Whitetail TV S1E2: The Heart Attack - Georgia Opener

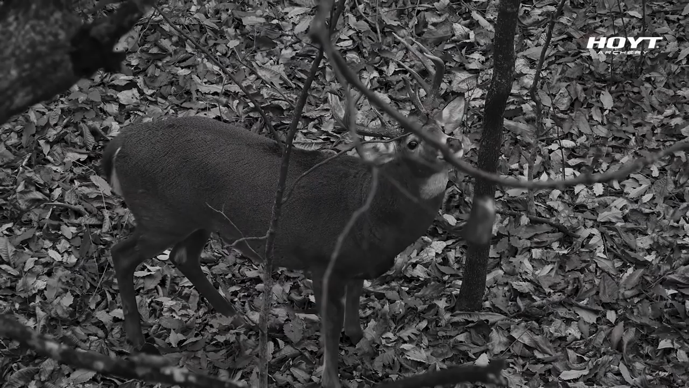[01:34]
but I think the buck's original name was Harvey, and he came in a couple years ago right during Hurricane Harvey,
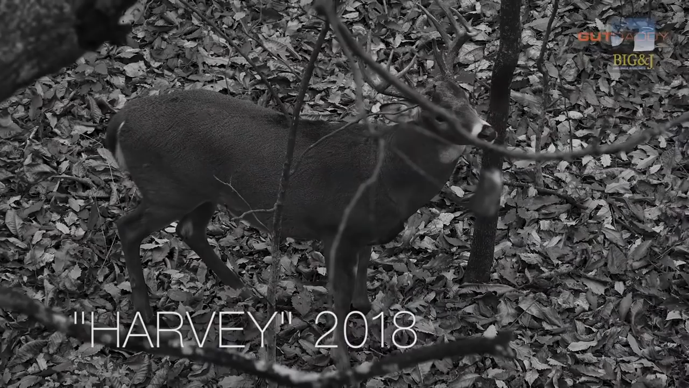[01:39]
so that's why he got the name Harvey. But last year I wasn't sure that's who it was, but pretty sure they're the same buck, and so hopefully he'll make an appearance. I know we'll know in a few weeks whenever we come back if we're getting any pictures of him, but he's going to be the number one target buck. We've got a few other bucks that'll fit the bill too,
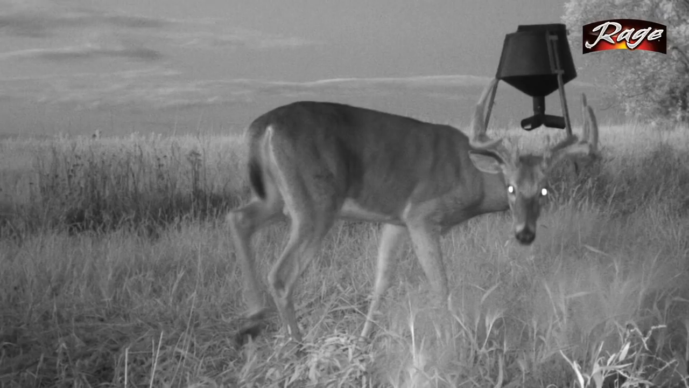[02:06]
so we're going to get in here and got this little secluded bean field,
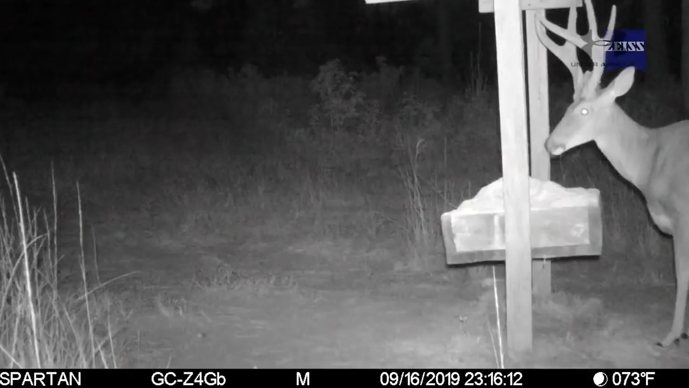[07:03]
Just with it heating up, the target buck that I was after, he's kind of moved back nighttime, changed his pattern, I think, with this full moon.